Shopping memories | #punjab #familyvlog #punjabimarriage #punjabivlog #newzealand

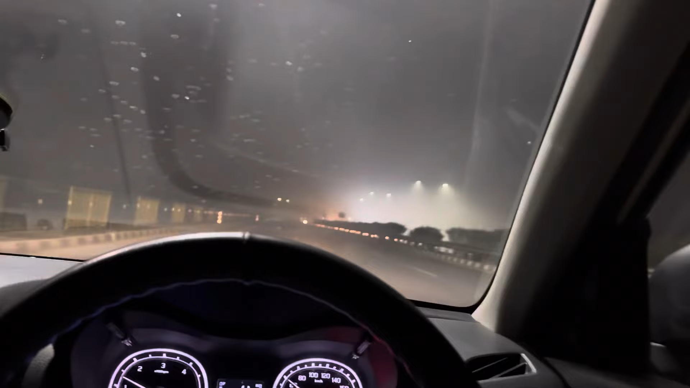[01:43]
सो आपां चल पए जी घर नूं वापस, ते धुंद आ गई काफ़ी, खरा टपदी सार धुंद आ गई।